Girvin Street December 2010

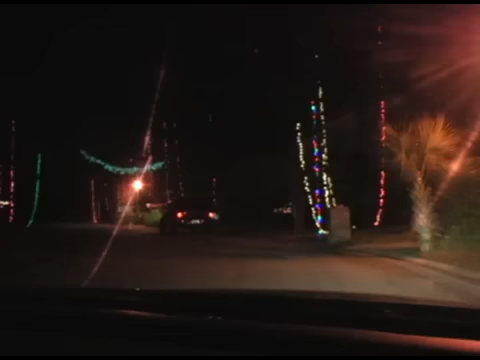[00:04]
the lights are all strung up vertically on the trees, hanging. Really interesting, and they're even going across the road.
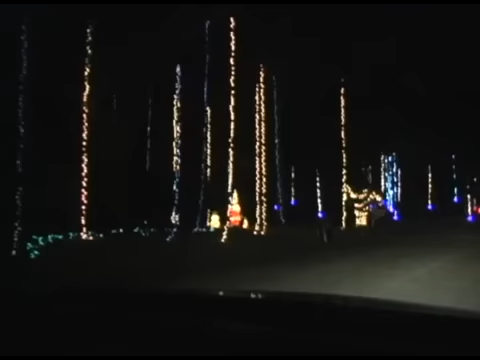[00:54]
Boy, this neighborhood, this is... They're pulling out all the stops. We just saw cars coming down this road, so we should get... This must be near where the lights are. Cool snowflakes. Wow, and I'm looking out the... It's snowing. Looking out the light here, and... Somebody's got to be playing Christmas lights with her. Wow, look at all these snow. Let's meet the water bottle, Steve.